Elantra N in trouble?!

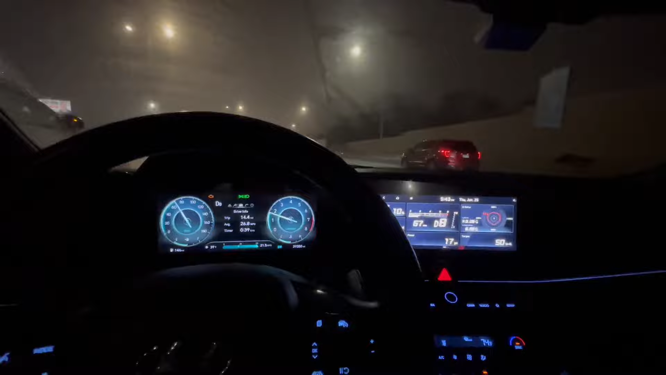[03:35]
you're on a highway right now as you can see you can definitely drive with the limp mode but obviously that barrier of to 2000 rpm